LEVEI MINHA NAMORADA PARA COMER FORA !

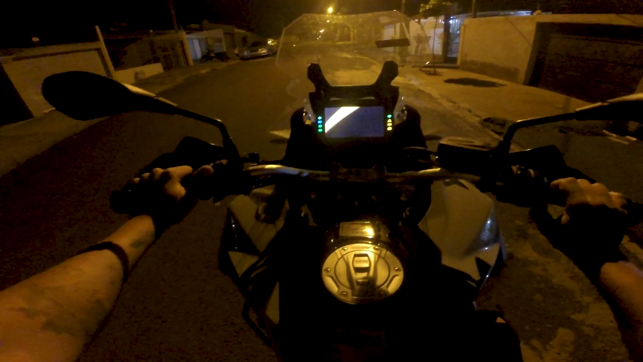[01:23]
Nossa, esse painel é lindo demais. Gasolina vai parar num posto abastecer, né? O recadinho, eu gosto de moto ali, hein? O foguizão sobe muito fácil.
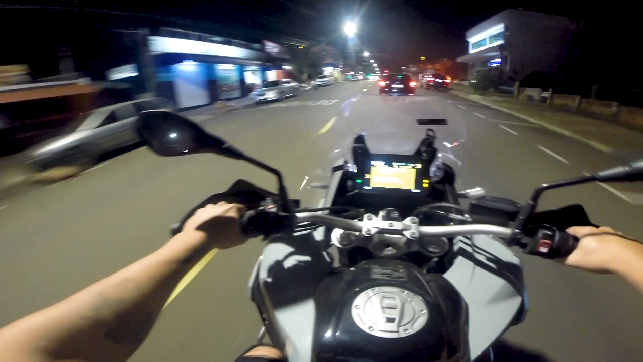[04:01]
Vamos chegando. Minha mão tá por aqui. Vamos achar ela, vamos achar ela. Aí, rapaziada, ela tá aqui, ó. Vou deixar aqui, já na iguana. Ó o quebramola, o jeito que passa. Ah, moleque.